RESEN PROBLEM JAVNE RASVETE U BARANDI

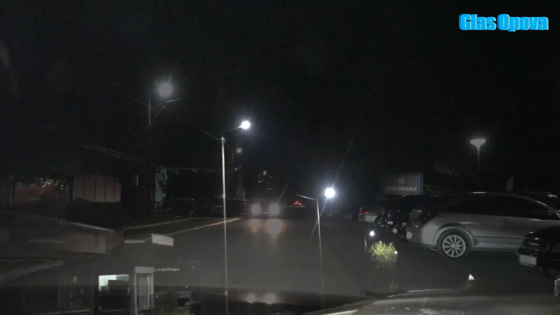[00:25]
U saradnji sa partnerima na projektu i elektrodistribucijom Pančevo,
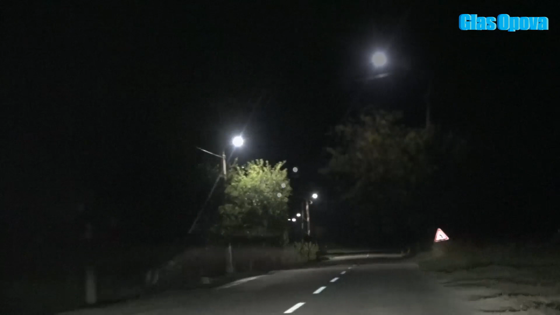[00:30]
otklonjeni su kvarovi, tako da je i baranda zasijala upunom intenzitetu. Nakon završetka radova, javnu rasvetu u Barandi, obišli su predsjednik opštine Miloš Markov i rukovodilac Odeljenja za privredu i financije Slavko Mančev,